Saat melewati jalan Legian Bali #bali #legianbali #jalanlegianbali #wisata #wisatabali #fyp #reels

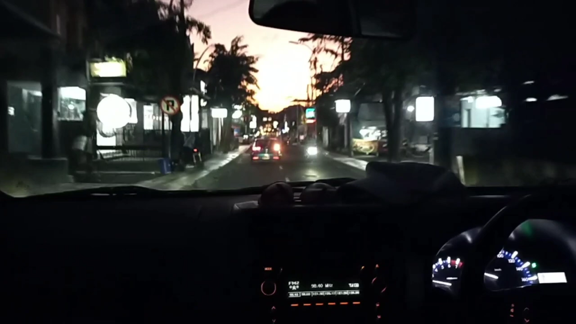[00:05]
Ini sedang melewati Jalan Pati Jelantik, dan sebentar lagi kita melewati Jalan Legian, di mana saat masa-masa pandemi COVID-19 jalan tersebut,
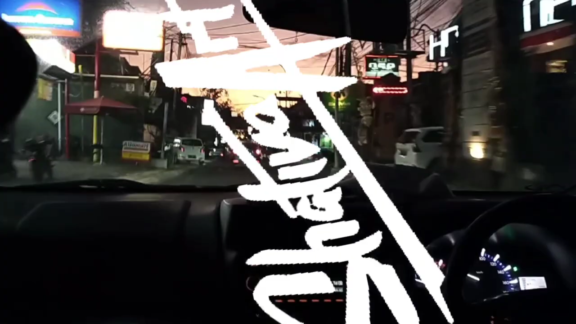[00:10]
suasananya sepi mambing, hotel, dan toko sepanjang jalan podo tutup kabeh,
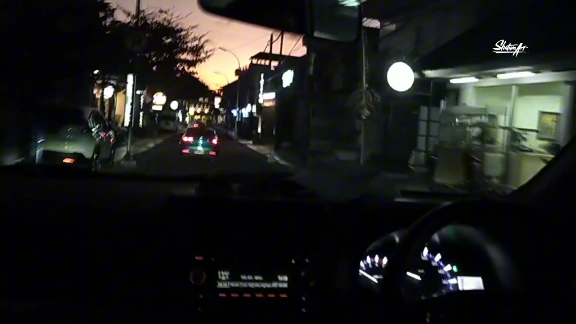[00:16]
kosong melompong seperti kota mati tak berpenghuni.
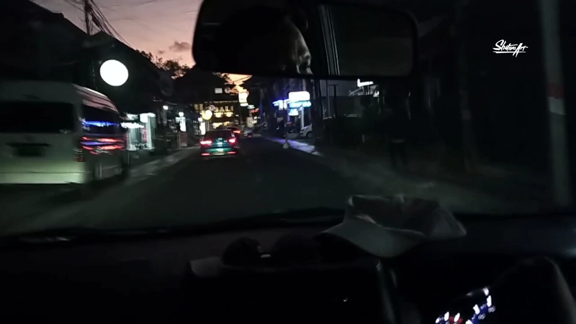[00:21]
Nah, di depan itu, pertigaan Jalan Legian.
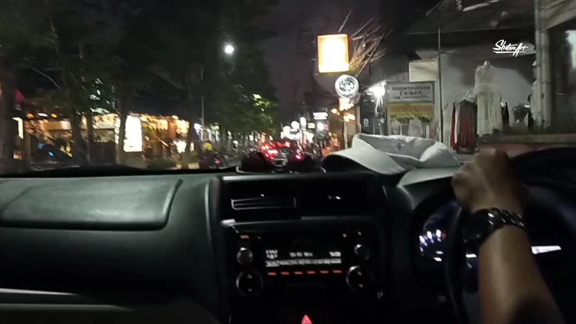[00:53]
Nah, di spot sepanjang jalan ini adalah tempat yang paling ramai dan padat oleh lalu lalang para turis yang berjalan di trotoar kiri kanan jalan. Biasanya di jalan ini juga macet padat merayap alias ngeremet.
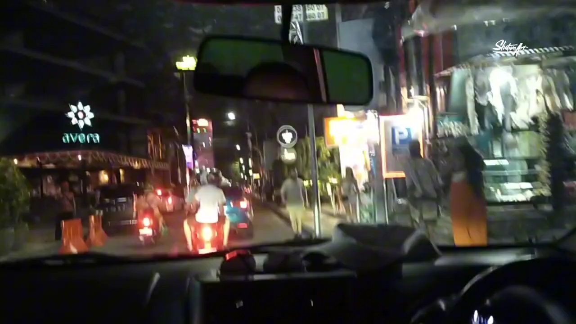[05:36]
Di samping kiri itu, lokasi bangunan Monumen Bom Bali, yakni untuk mengenang tragedi yang terjadi pada 12 Oktober tahun 2002 silam.